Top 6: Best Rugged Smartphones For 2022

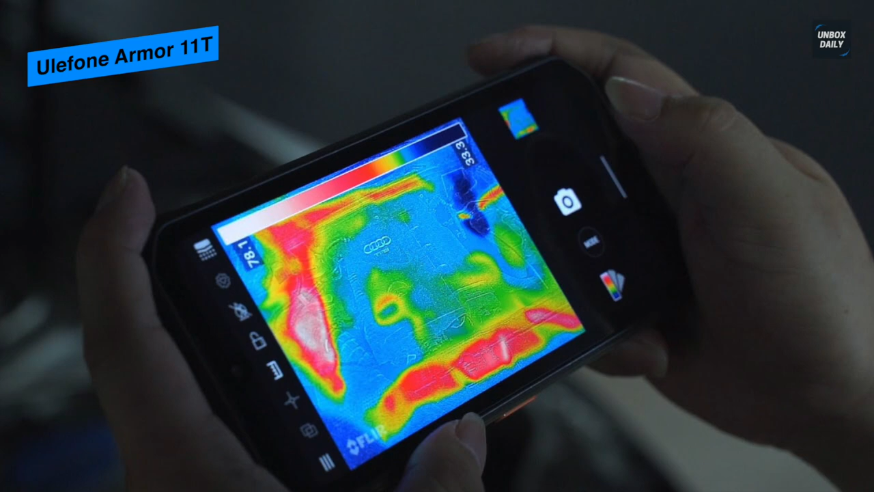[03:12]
And its inclusion of a built-in thermal imaging camera can locate the heat source and translate it into a thermal image,
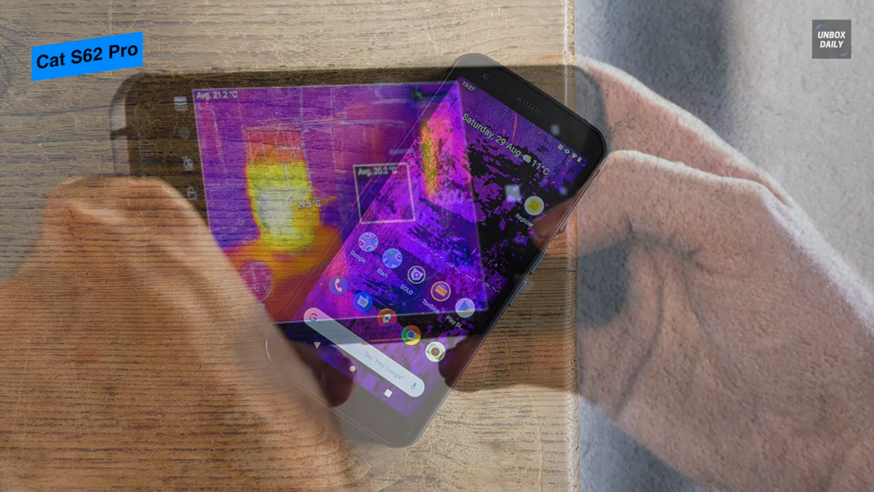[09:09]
FLIR 3.5 professional-grade thermal sensor. Made with a stiff thermoplastic polyurethane back and aluminum frame, it is built to survive the most challenging tasks you throw it into.